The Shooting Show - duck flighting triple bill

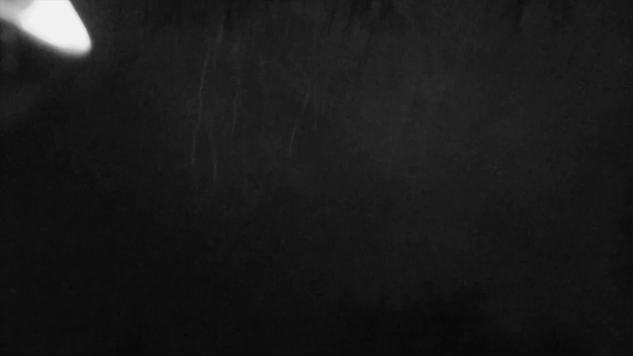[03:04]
Dropped one. Got one of them, Nick. I lost them under the trees, unfortunately. Yeah, I lost them as well.
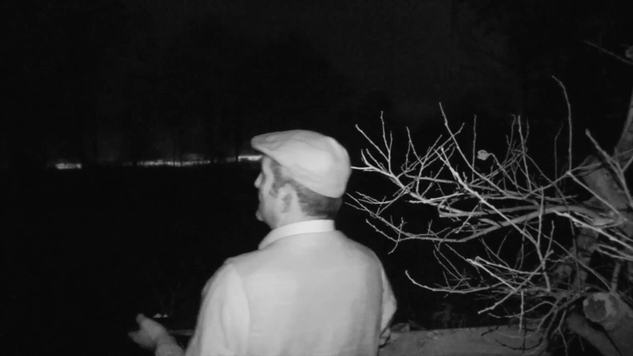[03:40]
Didn't see him go out neither.
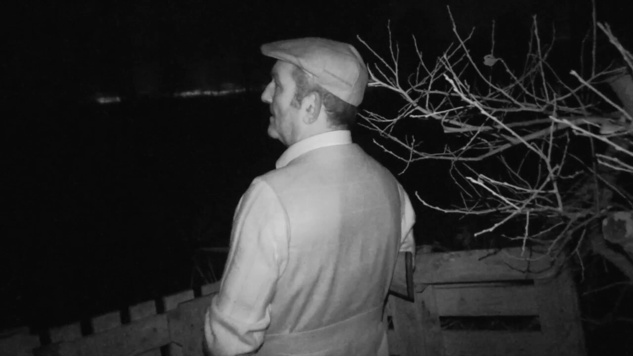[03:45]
I might see him go down to the water's edge. So.
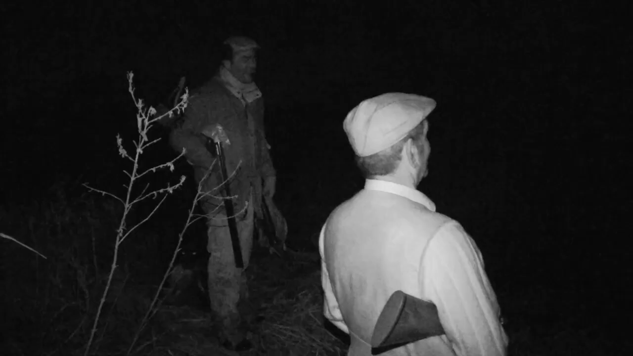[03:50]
Yeah, no, it wired me. There's another one just now, just going wired me as well. Did you? I got one that you clipped. You just dropped out here in this crap? No, I haven't picked that one yet. Oh, did one drop? I thought one dropped somewhere out here, out that last bit.
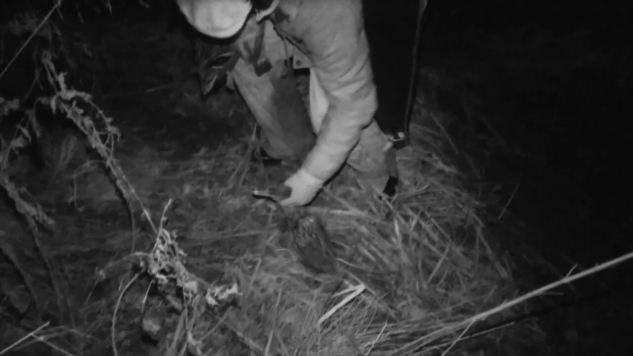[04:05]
That's it. Did you know about that? No. Well, that's the one. This that is one of yours. Yeah.
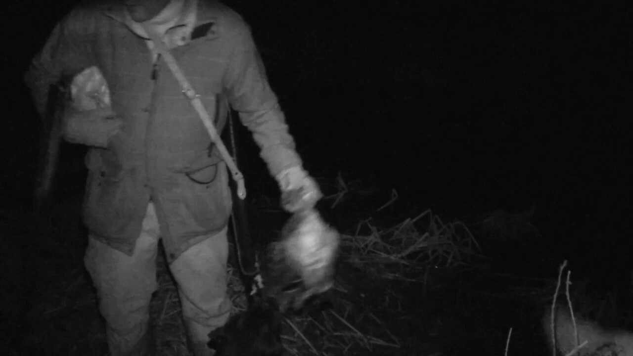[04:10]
That's, yeah. There's one. Yeah, I'm sorry.
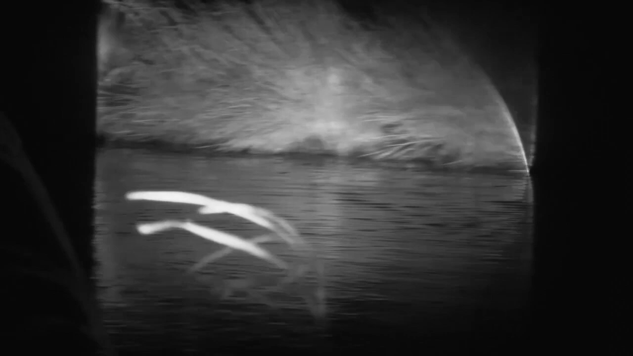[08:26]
With the light fading fast, we attempt to capture the birds in flight using IR. The guns will not see what the camera sees.
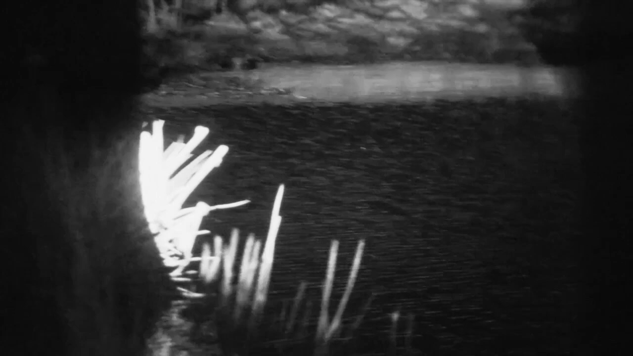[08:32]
The ducks may not like it though.